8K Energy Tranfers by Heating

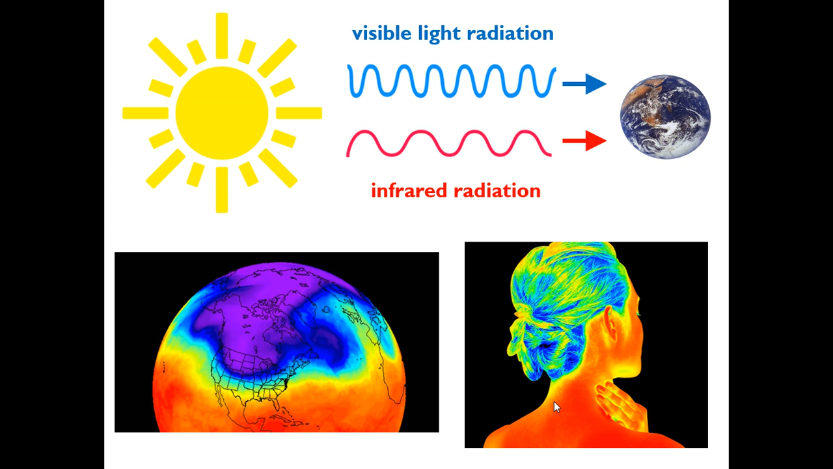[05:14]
but where she's got her hair piled up, it's going to be insulating the heat, acting as a barrier, and therefore that part of her head appears to be cooler.